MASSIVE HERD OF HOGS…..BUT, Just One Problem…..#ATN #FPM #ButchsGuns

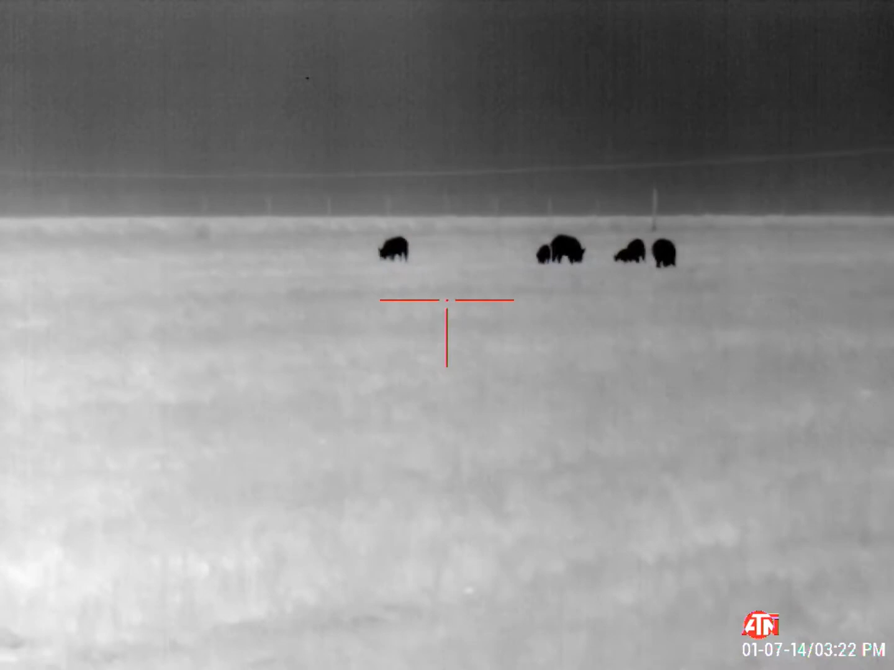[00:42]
Closer now. I'm going to switch back to play card. Okay.
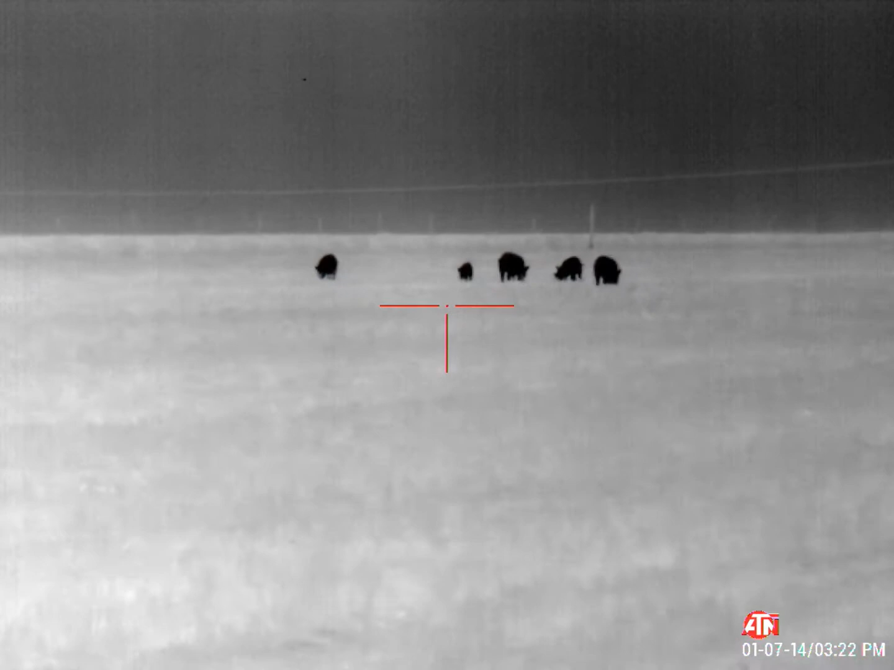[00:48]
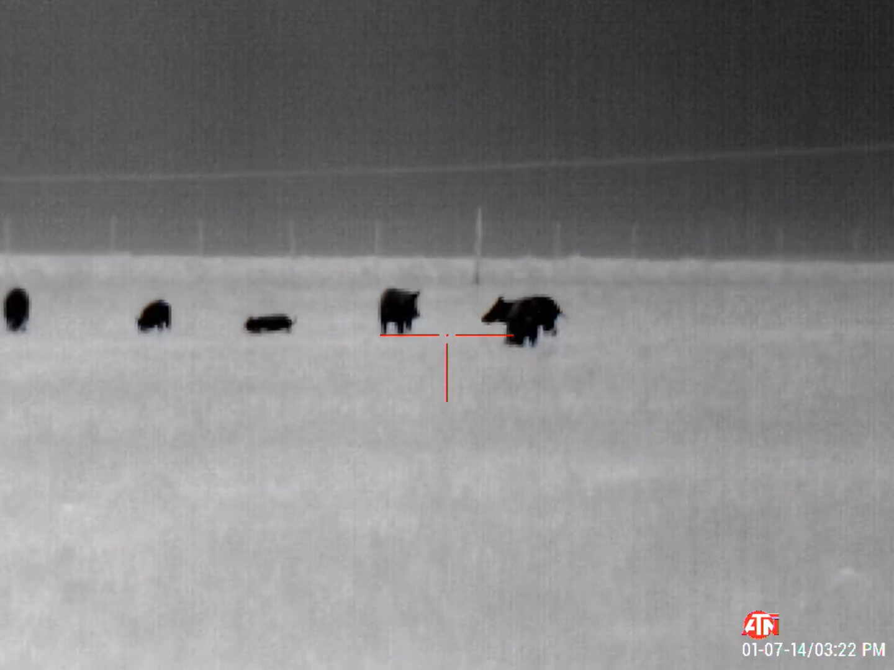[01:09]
Wait till the far left gets broadside.
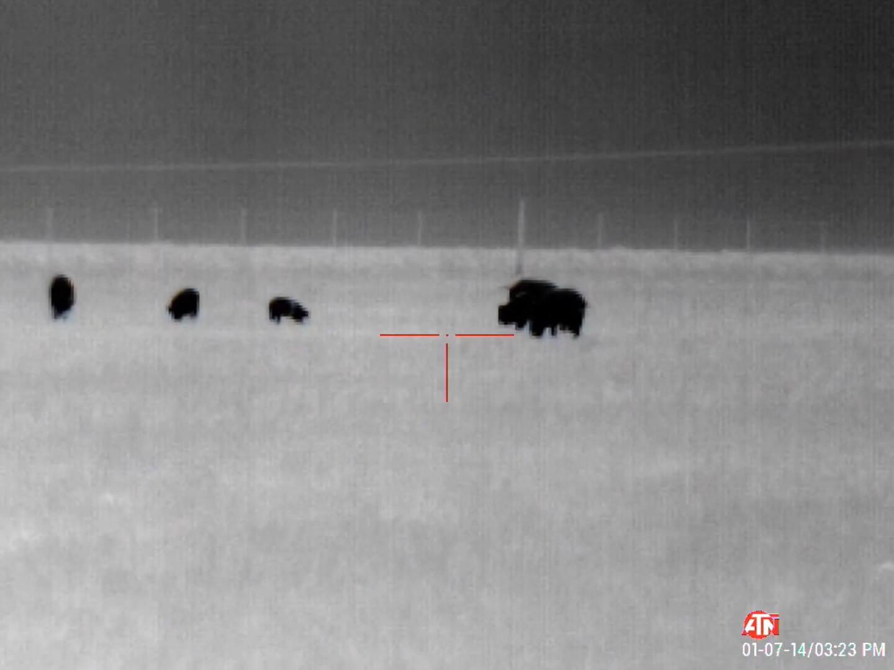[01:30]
Now let's focus on them with three to the right. I'm ready.
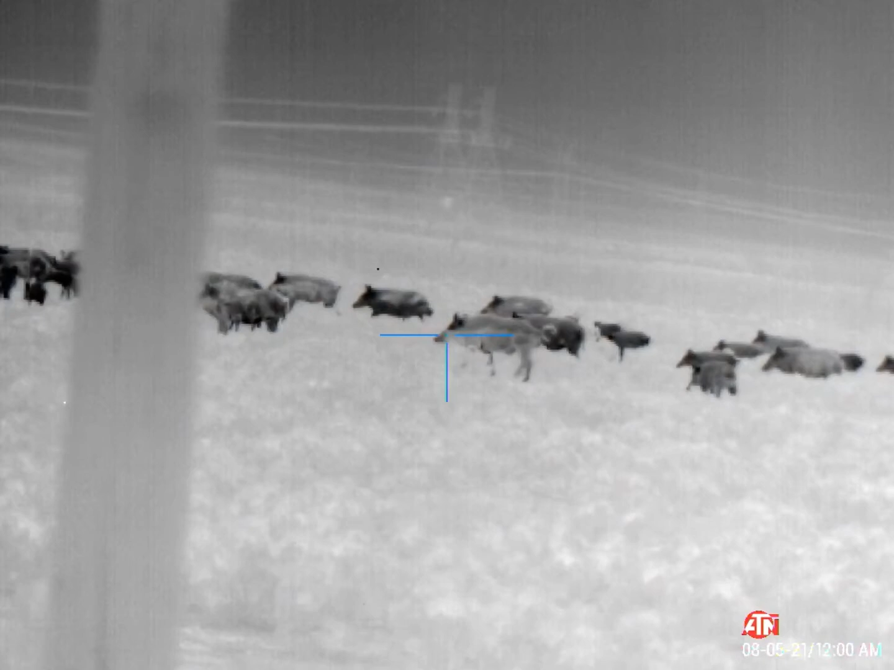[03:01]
and we had to quit shooting because they ran right towards my house. You ready? One, two.
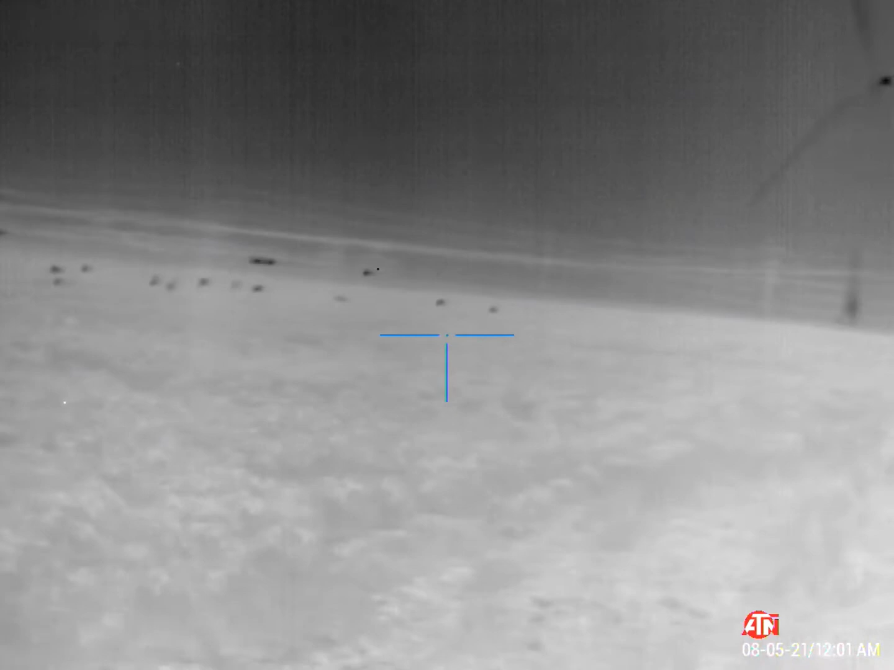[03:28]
There's a bunch, dude. I just couldn't shoot because of the house. They busted us.
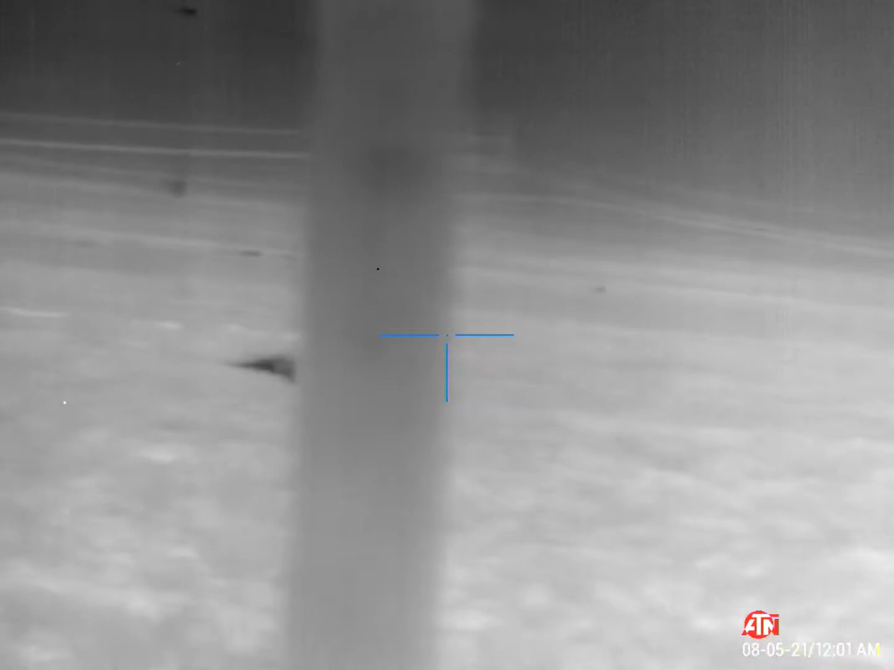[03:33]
I know they did. We couldn't shoot because of the house. Well, we didn't.